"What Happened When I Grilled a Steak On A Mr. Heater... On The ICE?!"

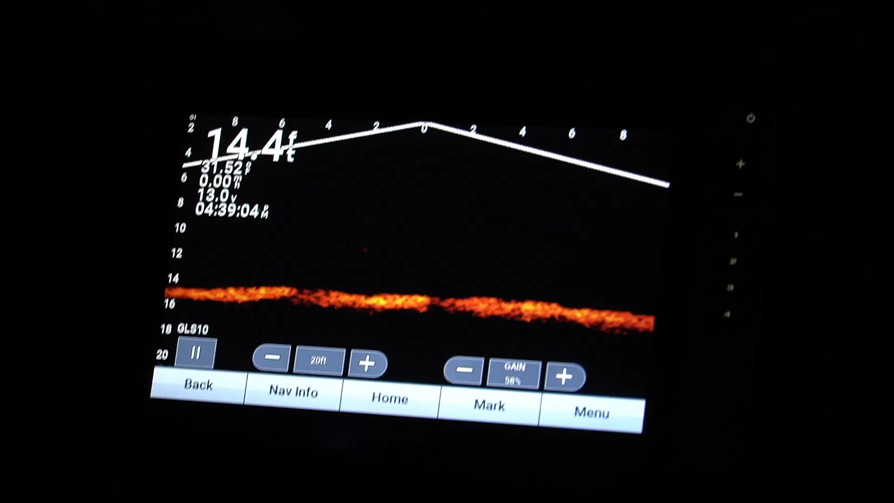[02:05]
On screen: depth 14.4 ft
in about 14 foot of water on a little hump out here right off the main river channel in this reservoir and uh i'm ready to cook some steaks
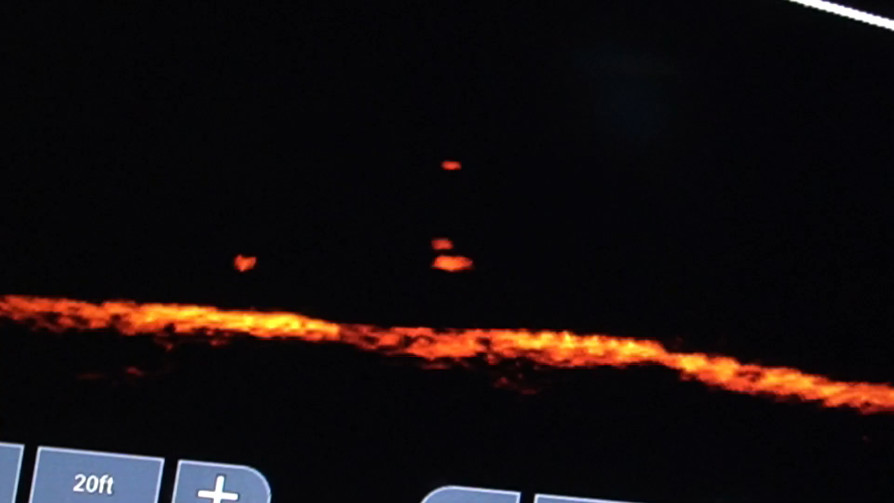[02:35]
watch this i'm gonna drop it in the mud see if he likes mud you like mud you like mud oh you like
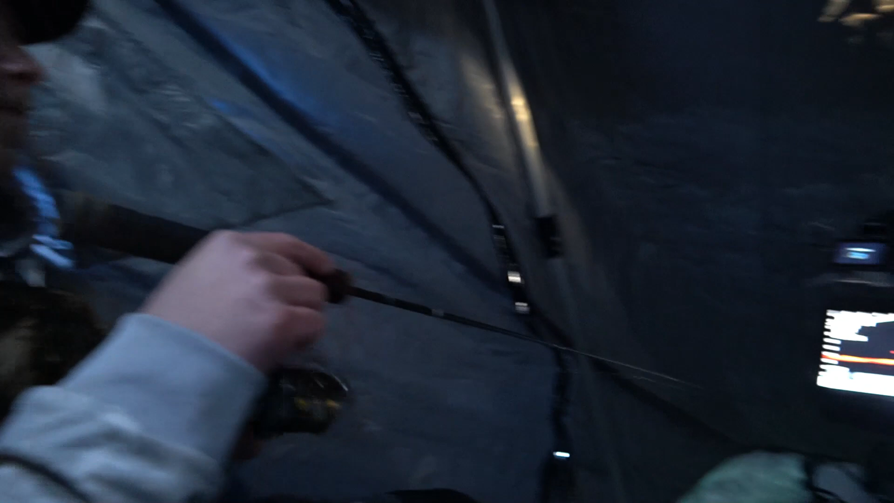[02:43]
that's a different one will i don't know i think that might be a big perch or a small or two there might be some i think that's a 12 inch
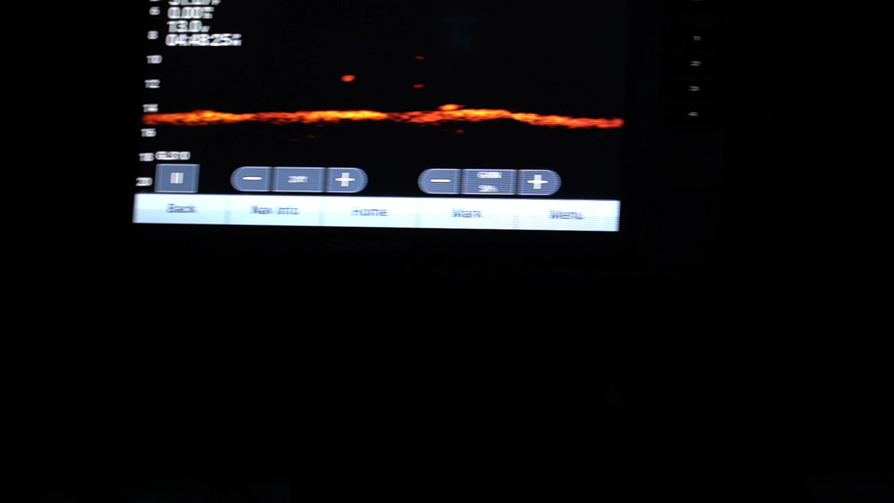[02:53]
walleye probably that came in fast and he like got scared
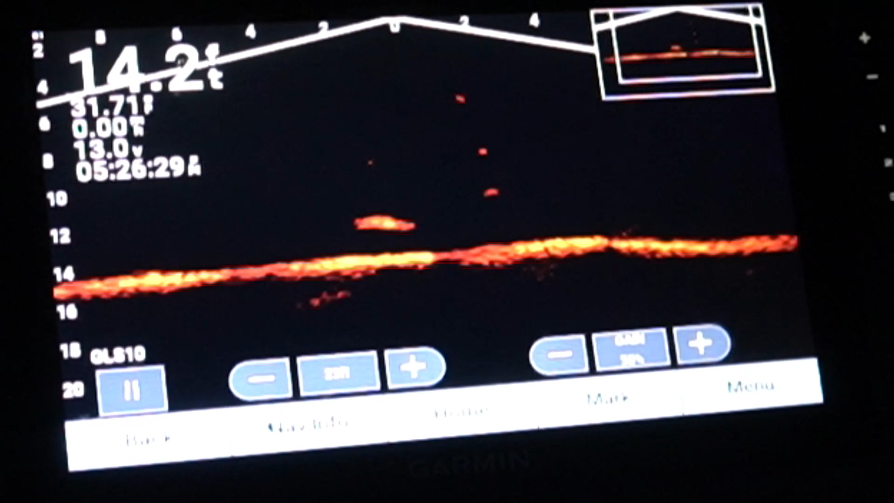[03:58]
On screen: depth 14.2 ft
oh he he did not like that that does not look like a crappie that's the northern isn't it that's the pike yeah he just got a lot bigger i can't tell he looks like a bass
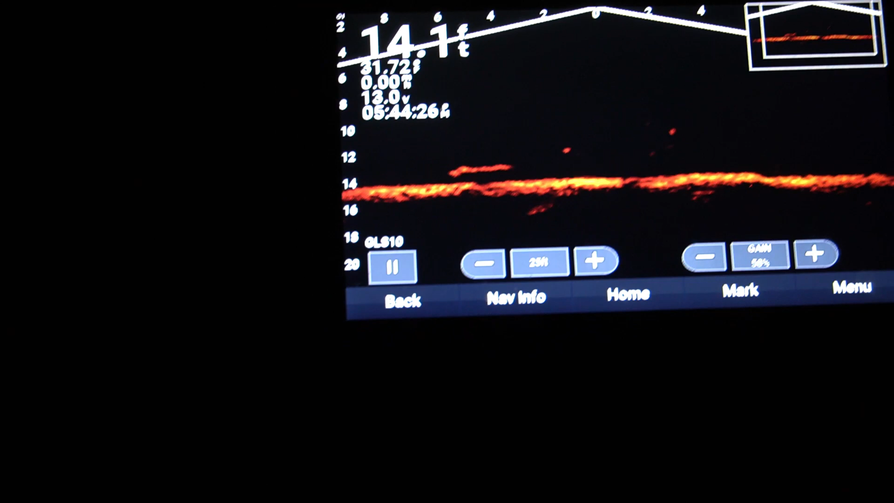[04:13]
yeah that's a large mouth why is this pike still down there if i had a shotgun i would just shoot him right now god god god god well